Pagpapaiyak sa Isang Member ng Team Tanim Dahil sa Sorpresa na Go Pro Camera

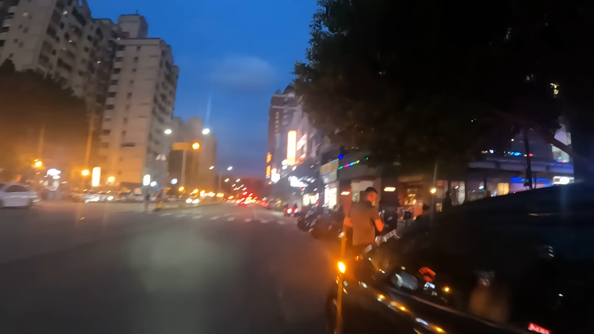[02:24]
Parking, parking. Parking, parking. Dito, makipila tayo dito. Wala. Dito, dito. Isalpak tayo dito.